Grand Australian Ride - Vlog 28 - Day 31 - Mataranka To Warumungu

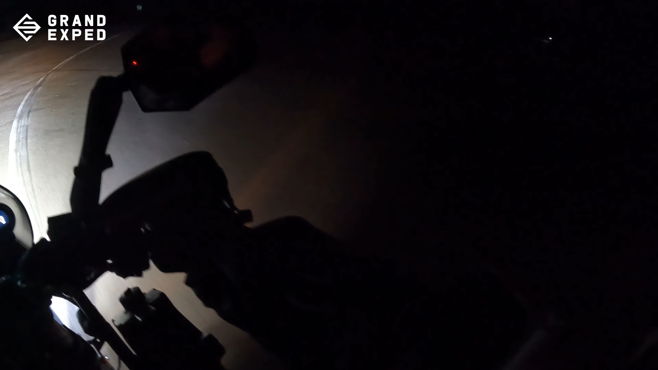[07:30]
Not done any vlog which is in dark this is probably the first one
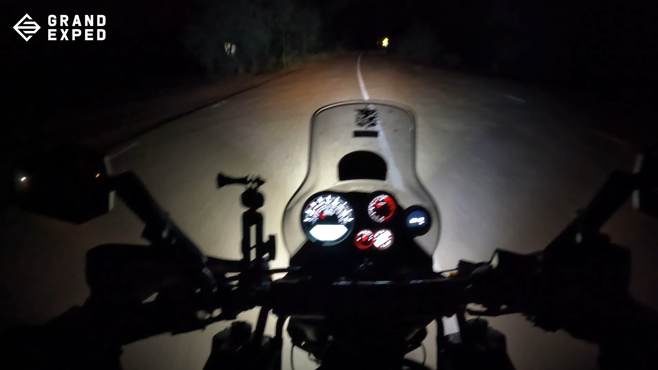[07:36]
Okay, I think now we are on track Someone's doing something out here Hello the man's going on with his dog at this time Anyways It's a little chilly right now